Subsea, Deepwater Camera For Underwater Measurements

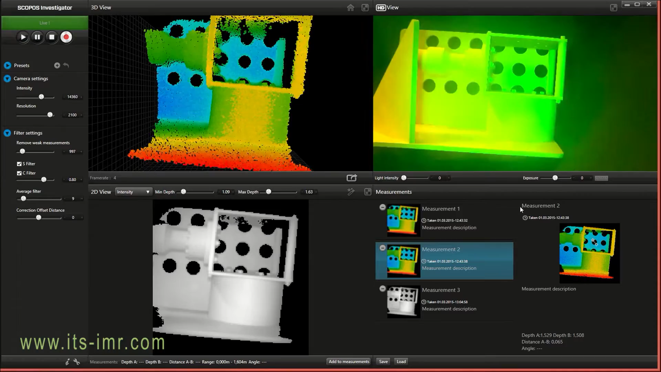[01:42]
The only purpose is to show you what you see in the 3D cam. The Scopus Investigator software is really easy to use. Just click and drag and the list you save. You can use it later. You can also record all data so you can take measurements on recorded data as well. … Thank you.